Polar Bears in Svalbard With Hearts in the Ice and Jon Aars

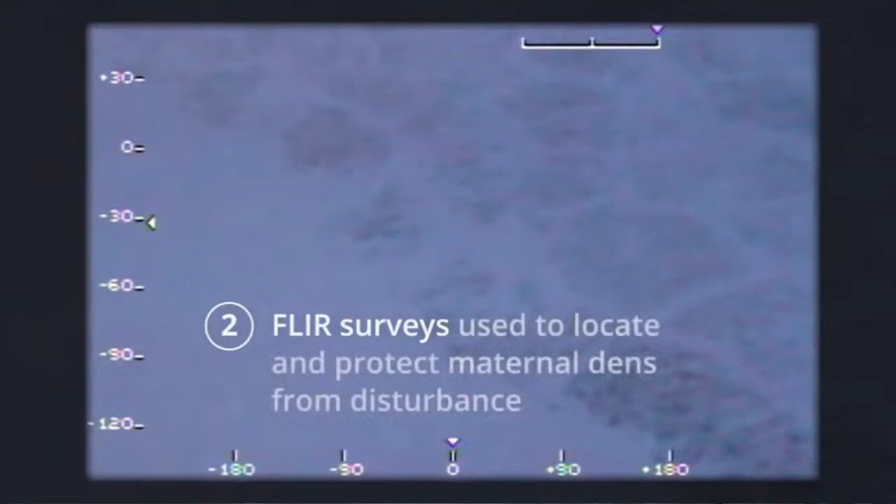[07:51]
surveys used to locate and protect maternal dens from
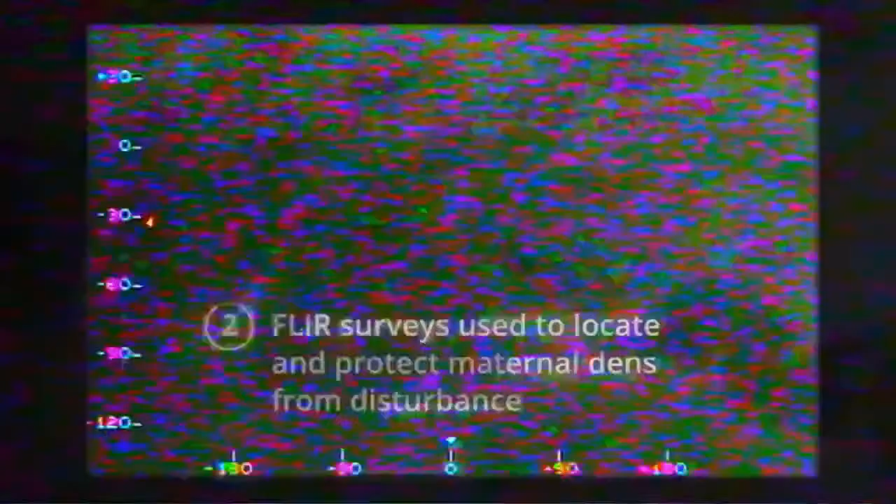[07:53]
disturbance have been missing over half of
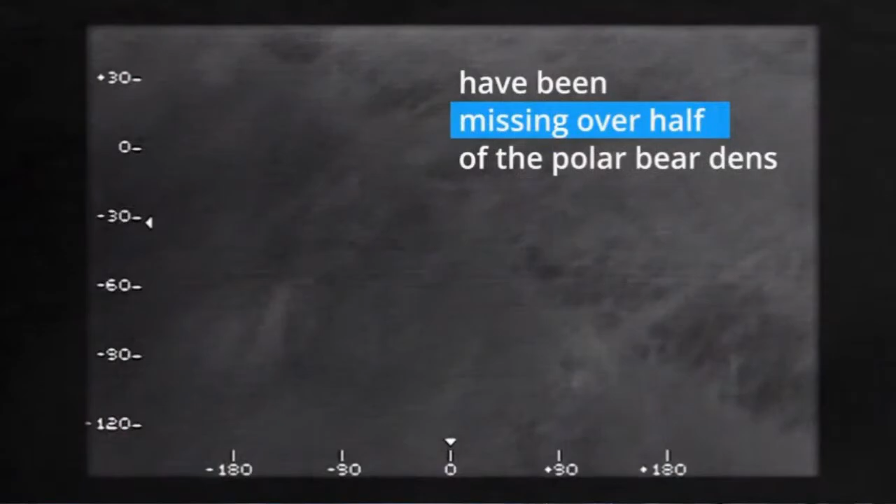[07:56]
the polar bear dens known to be within surveyed areas.